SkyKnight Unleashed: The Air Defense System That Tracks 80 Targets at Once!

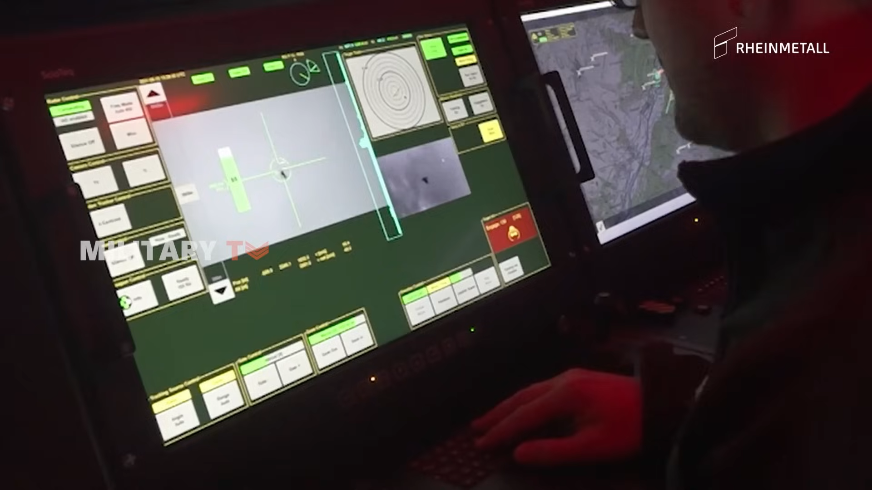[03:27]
an ideal solution for neutralizing close-in threats like drones and low-flying aircraft, and providing a dense, kinetic last line of defense.